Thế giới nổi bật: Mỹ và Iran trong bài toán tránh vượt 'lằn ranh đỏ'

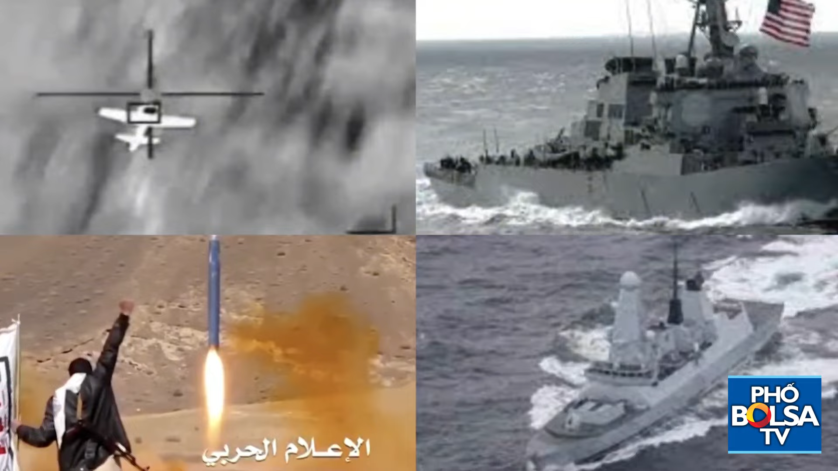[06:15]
phóng và hạ 3 UAV Iran tại khu vực Vĩnh Aden.